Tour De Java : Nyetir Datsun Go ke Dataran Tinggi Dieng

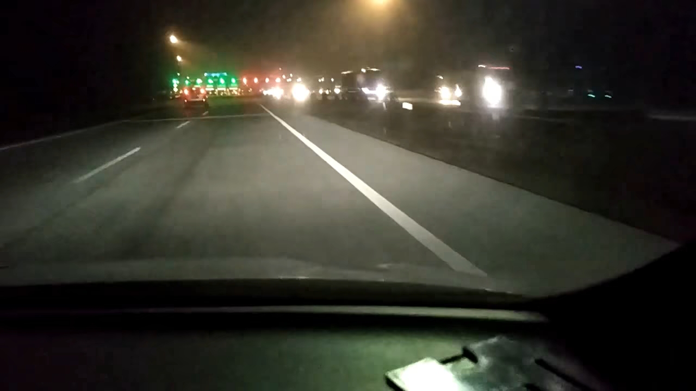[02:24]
kilo dari tanggerang ini masuk gerbang tol kembali mana iya
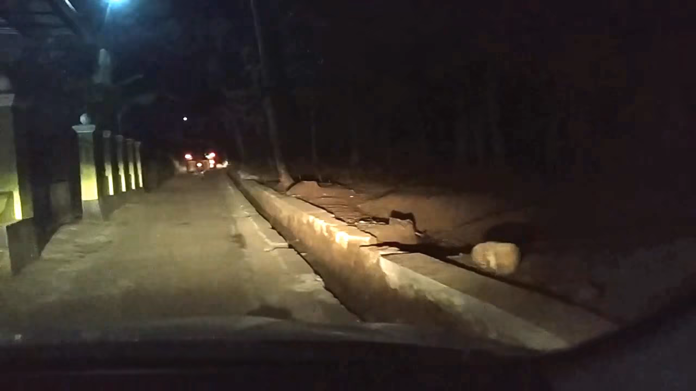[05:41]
Banyumas ke Banjarnegara ada pekerjaan jalan di alihkan ke kampung-kampung